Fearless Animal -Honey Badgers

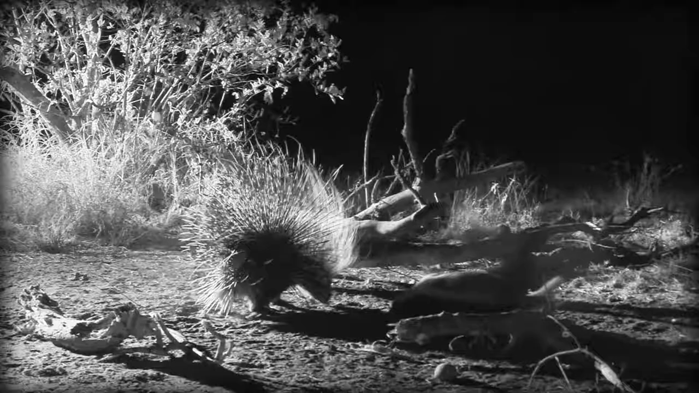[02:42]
Their skin is so thick that bee stings, porcupine quills,